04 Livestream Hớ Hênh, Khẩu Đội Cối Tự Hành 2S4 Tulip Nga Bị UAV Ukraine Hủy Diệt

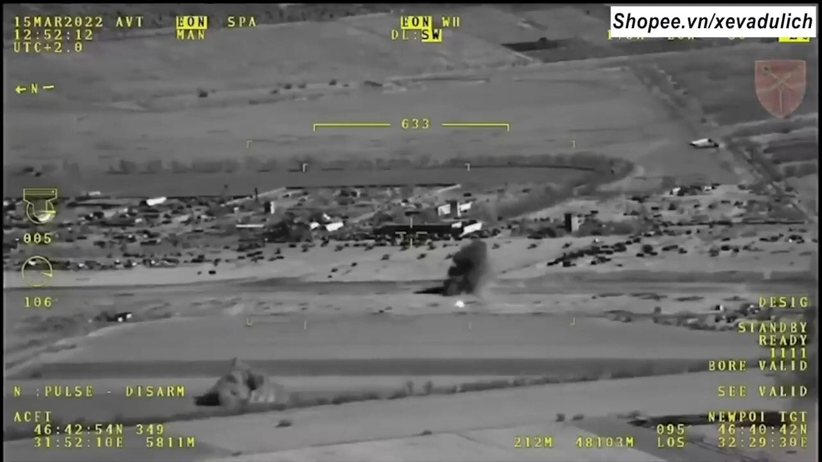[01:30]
Phương tiện được mô tả trong cảnh quay bằng máy bay không người lái chính là loại cối tự hành 2S4 Tulip đã phá hỏng cây cầu nối giữa hai thành phố
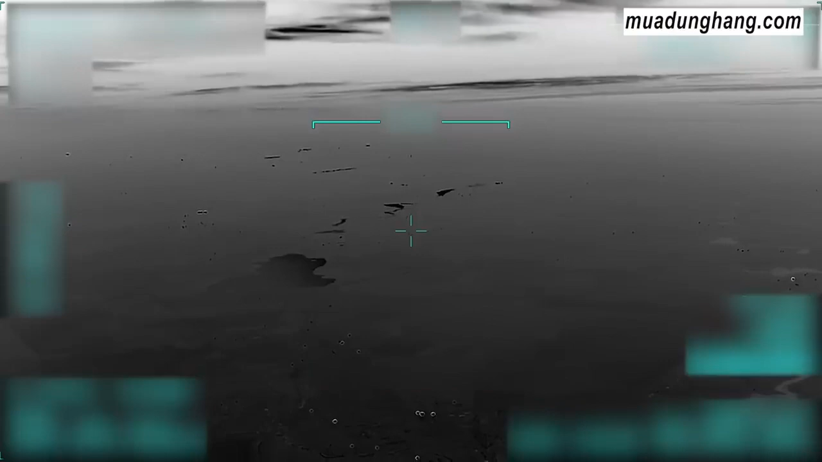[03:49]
hiệu quả của nó chủ yếu được đo lường giống như một UAV tấn công trong việc áp dụng các cuộc tấn công có độ chính xác cao vào các mục tiêu của địch.
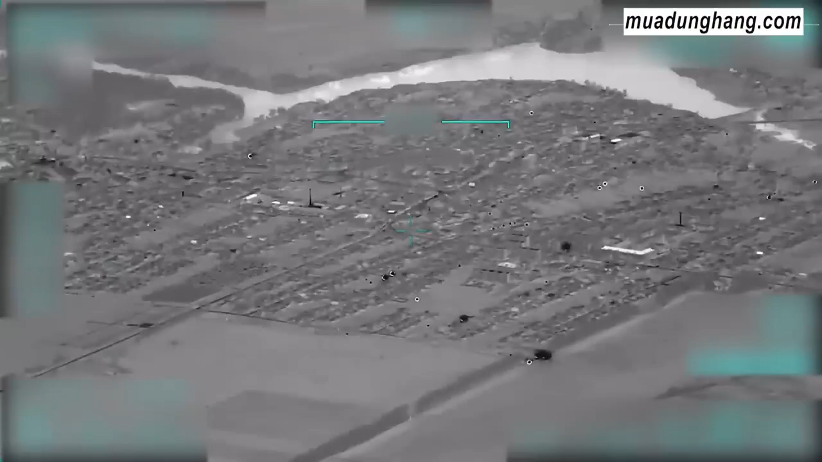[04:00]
động độc đáo như một hệ thống điều chỉnh hỏa lực pháo binh hạng cao.
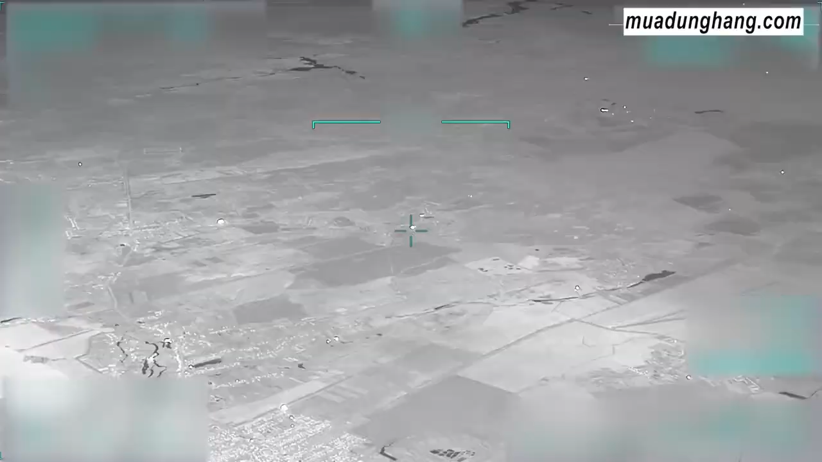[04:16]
đáo để phát hiện và xác định mục
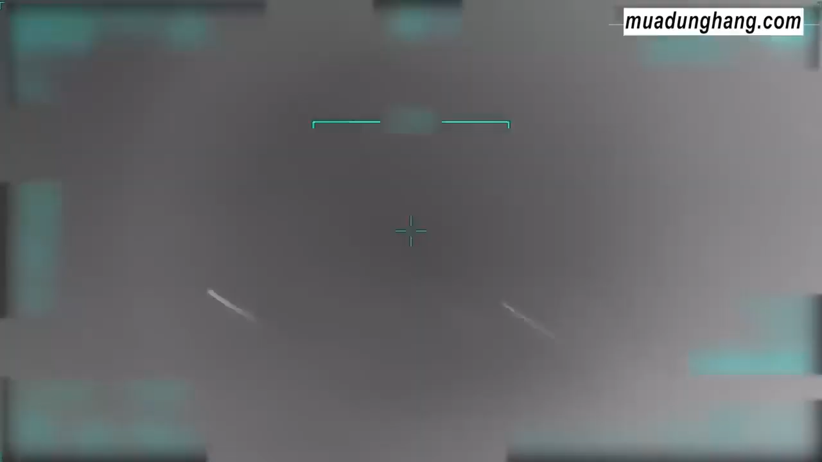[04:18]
tiêu
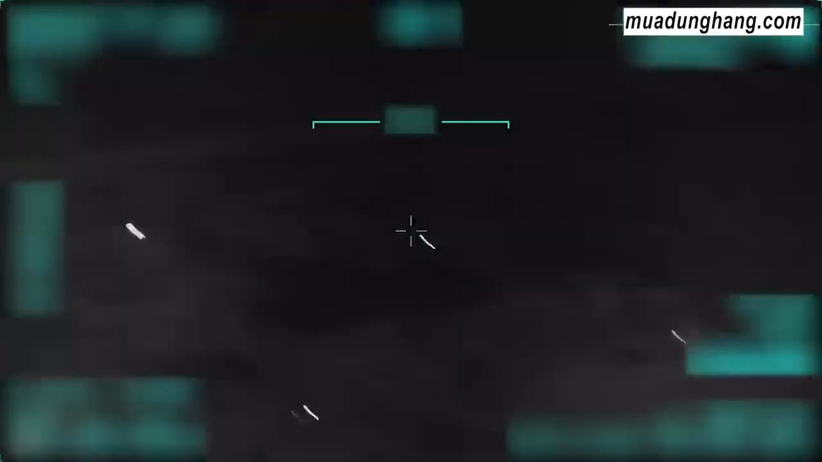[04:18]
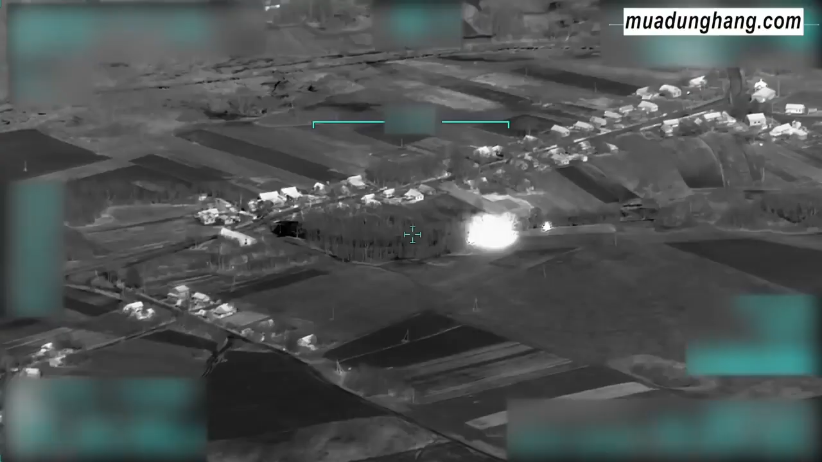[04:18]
ở cửa ly lên tới 50 km và điều chỉnh hỏa lực của pháo binh.
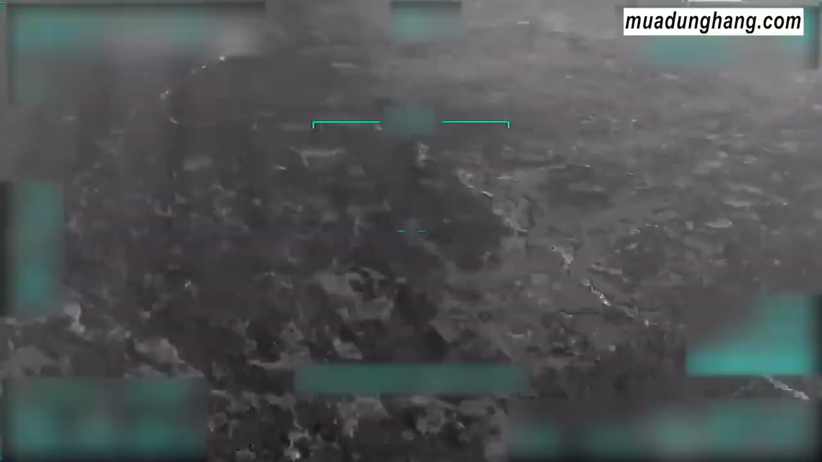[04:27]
15 tháng 3 cho thấy một cuộc tấn công tại sân bay gần Kherson ở Tronovay Ivka.